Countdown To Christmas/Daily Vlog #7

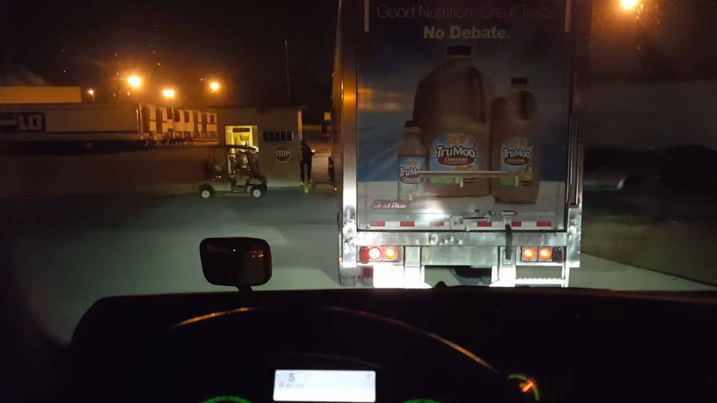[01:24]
as you can see right here the truck in front of me is getting checked in and that little building right there is called the guard shack sorry for the fuzziness of the video that's because it's dark
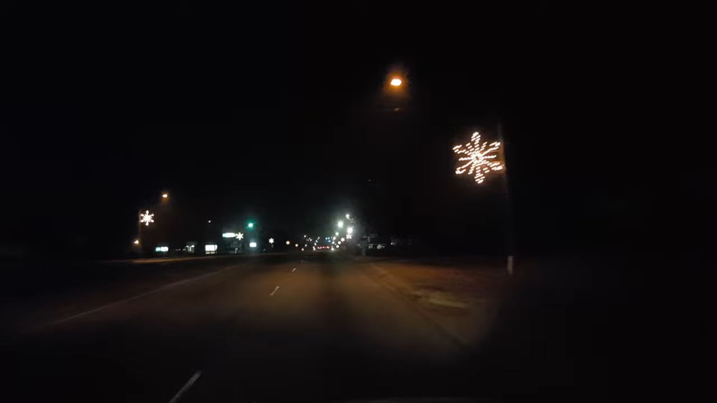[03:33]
over it it is 26 degrees leg man it's cold and as you can maybe tell on the video i don't know but as you there's one right there you see these ornaments lit up on the telephone poles that's what that is and they actually hung these ornaments like on november 1st so they've been up for quite a while so wow the whole street down through there is
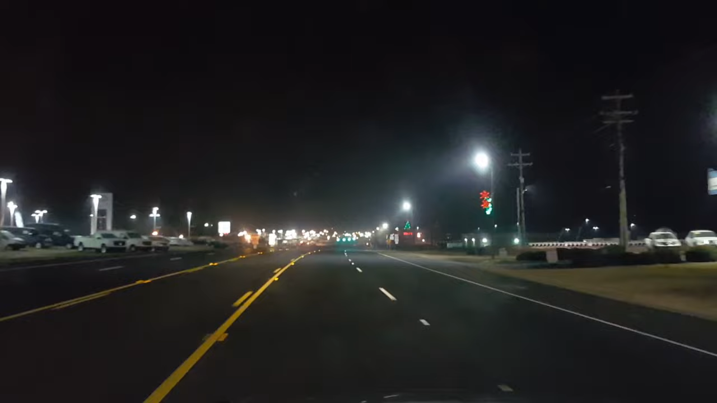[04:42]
quite regularly and as i got older that restaurant chain faded away it was a restaurant called shawnee's i don't know if any of you are familiar with shawnee's but uh there is a place down here that used to be a shawnee's in just a second i'll show you what it is now right
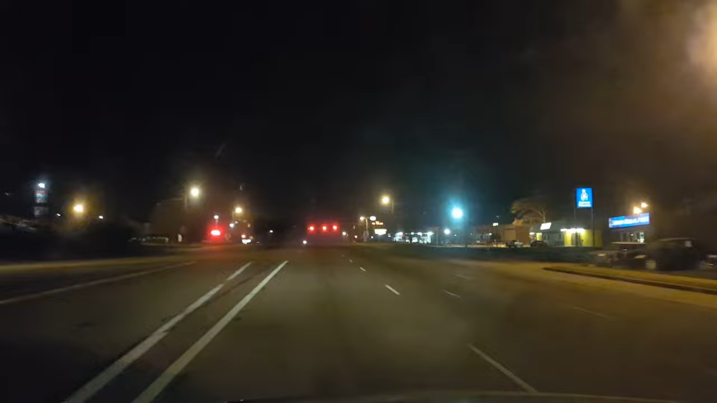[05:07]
here on the left i don't know how you're going good it's going to come across
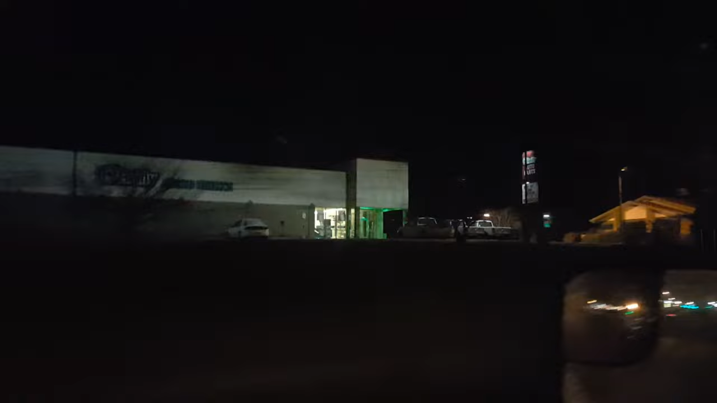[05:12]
on video but that building right there used to be shawnee's